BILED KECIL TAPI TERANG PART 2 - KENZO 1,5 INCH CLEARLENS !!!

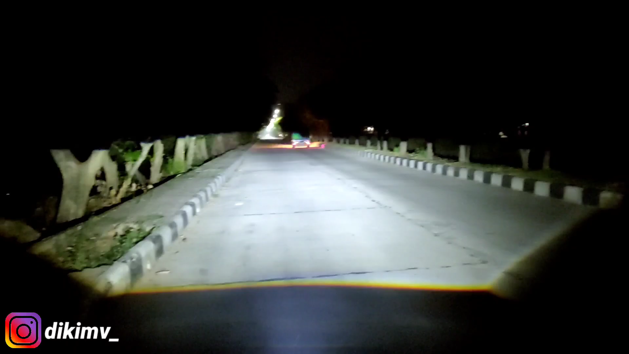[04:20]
kita cuma menggunakan satu lampu aja Dan ini besarnya cuma 35 watt Bisa mengalahkan lampu mobil itu guys Suzuki Carry Lihat Mantap banget guys ya Ini gak ada setting-settingan Cuma menggunakan satu lampu aja Ini kecil-kecil Tapi Terang banget guys Ukurannya 3 jari nih ya 3 jari Satu lampu aja Sinarnya selebar dan setembel ini Ini Gak ada setting-settingan guys Bang itu kan di tempat terang Gak ada lampu lain Nanti kita tes di tempat terang guys ya Untuk pembuktiannya nanti kita tes di tempat terang Untuk sementara aku melihatkan
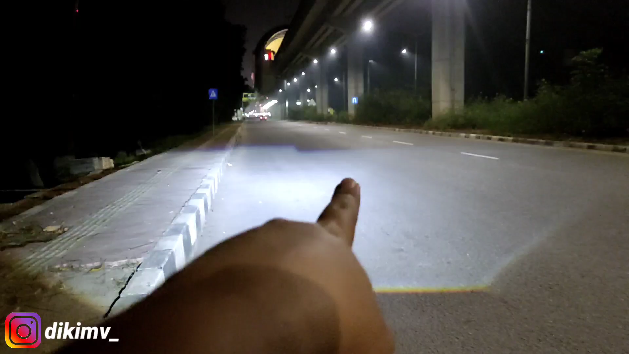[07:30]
aku sebutkan Disampai di 2000 Ini cahayanya bener-bener Mantep sekali Dan cut off nya RHD Sekali lagi Yang kanan lebih rendah Daripada yang kiri Ya terbukti Ya guys ya Itu di kimatau vlog Gak jelas Review nya Semua lampu Dibilang terang Guys Kalau aku orangnya Sebelum ngonten Aku malah reset dulu guys Mana lampu yang bener-bener Baik Baru aku review Kalau
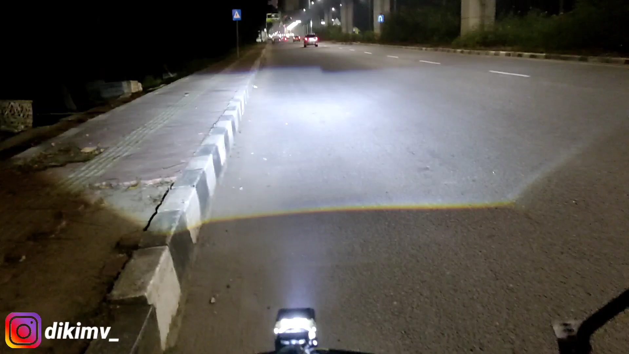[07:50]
lampu yang jelek Buang-buang waktu aja guys Kita review Jadi aku pilih Lampu-lampu yang memang Bener-bener berkualitas Tentunya dengan budget Yang cukup terjangkau guys Seperti lampu bilet ini Kensu 1.5 Ins lensanya clear Tapi sinarnya semewah ini Kapan lagi kalian dapatkan Sinar seterang ini Harganya cuma 318.000 dan Sudah dibekali dengan High beam juga guys Walaupun Ada posisi Low beam seperti ini Dia lampunya
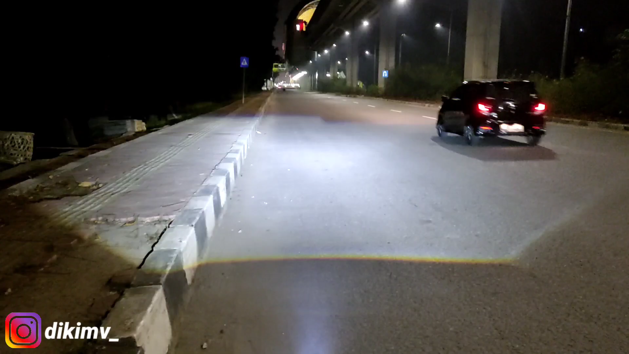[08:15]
juga Dibekali high beam Ini high beam nya Kalau dipakai di tempat terang Nih Ya guys ya Tuh Mewah guys Asli mewah banget ya Ini di kamera Sama di Asli Lebih jelasan yang asli Malahnya guys ya Lebih jelas yang asli Kamera
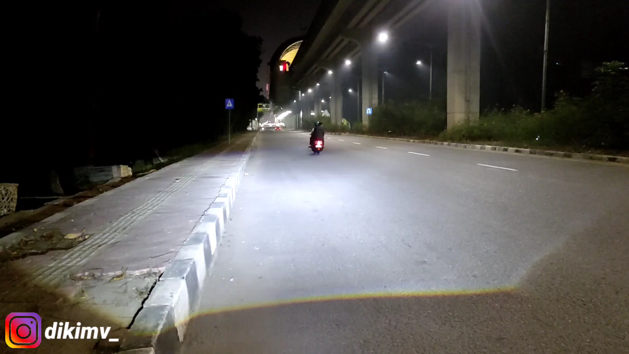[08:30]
kelihatan burik banget Ini guys Aslinya itu lebih mantap lagi guys Visinya lebih luas Tuh ya guys ya Ini berapa Jauh guys tembaknya Sampai depan itu Jauh banget coy Wih mewah sekali guys ya Oke Buat yang mau beli Silahkan klik yang Link yang ada deskripsi Aku jantungkan untuk Link pembelian dari Bilet Kensu 1.5 Ins ini Di Kemata Vlog Selamat malam dan Bye bye